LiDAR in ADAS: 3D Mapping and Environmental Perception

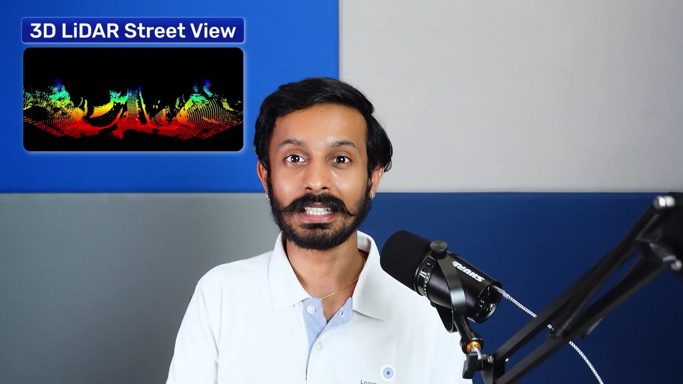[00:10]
It is used to create accurate 3D maps of the vehicle's surrounding, thanks to its great range, precision and the ability to work in any weather.
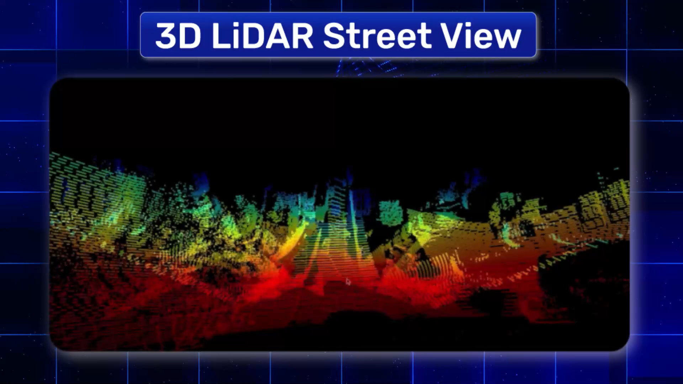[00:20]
Now with this map, we can detect and classify the objects in the scene in real time.
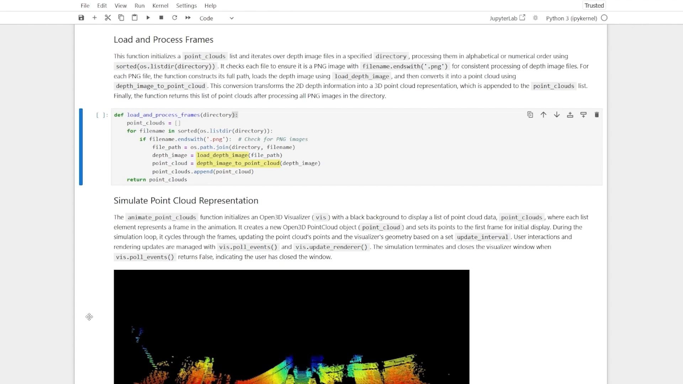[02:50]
The function then returns point clouds as a list for the entire directory. Next, we used Open3D to visualize the point clouds.
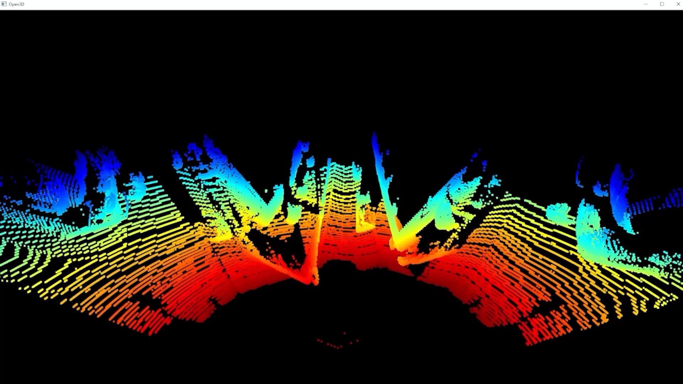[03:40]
The points marked in red are closer to the sensor while marked in blue are further away from the sensor.